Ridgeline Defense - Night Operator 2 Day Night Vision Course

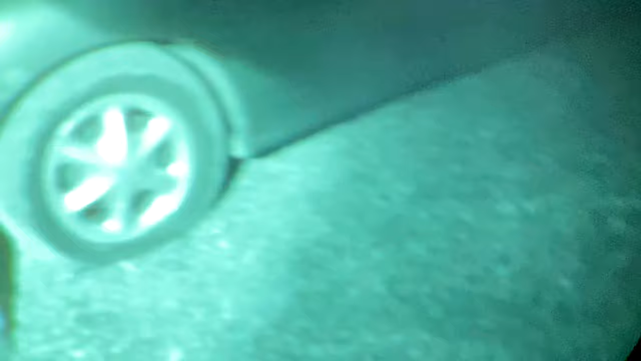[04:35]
There's no frame rail, this is like a unibody car. Right, there's nothing back here at all.
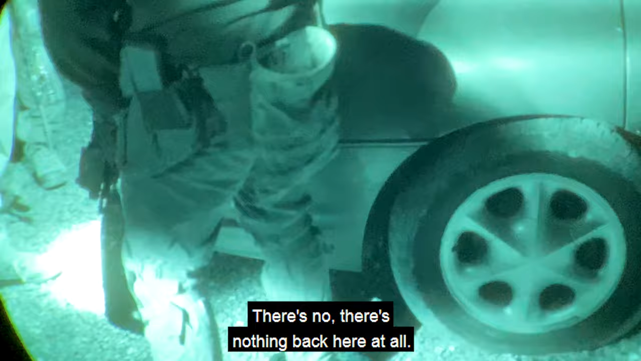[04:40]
So normally, unless there's something in the trunk, which we can't open up next, who knows, it could be a dead hooker, all right?
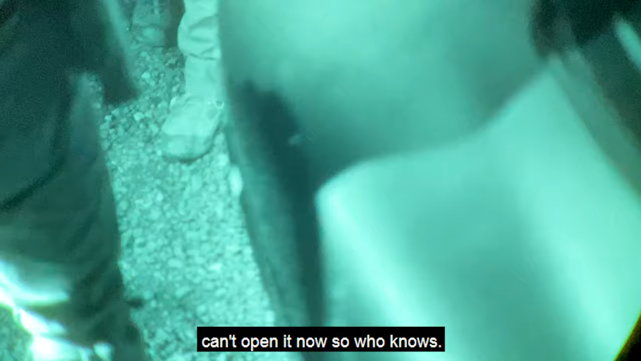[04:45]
Dead now. Normally, it'll pierce right here, all right?
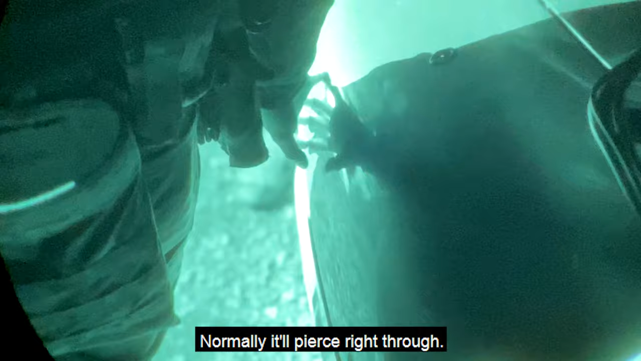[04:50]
And so you got a little deflection, kill the wheel, no big deal.
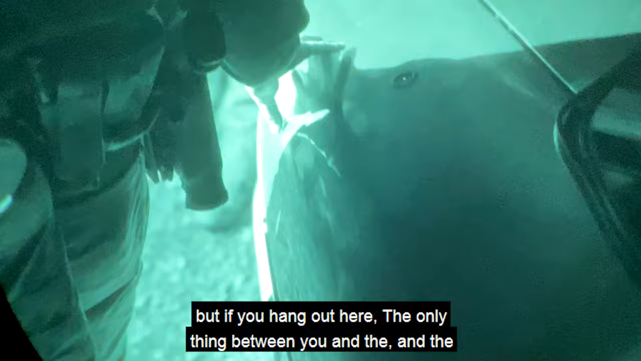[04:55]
But if you hang out here, the only thing between you and the hook is a very thin sheet metal.
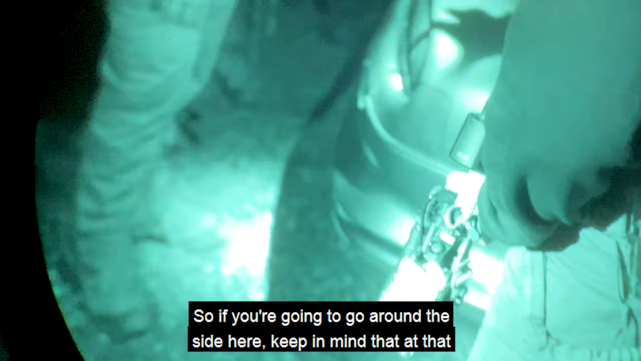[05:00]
So if you're gonna go around the side here, keep in mind that at that point, it is really only concealment, okay?
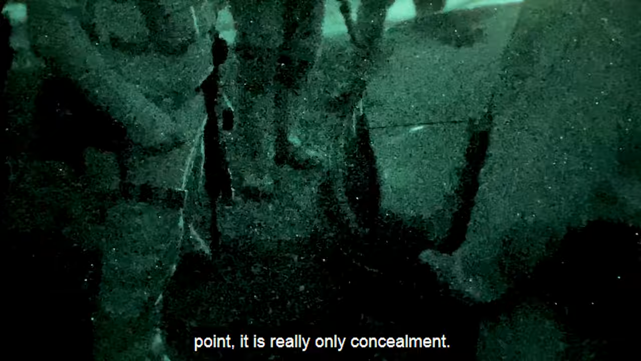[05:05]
You're not actually getting any of the ballistic cover that the rear axle has to offer, okay?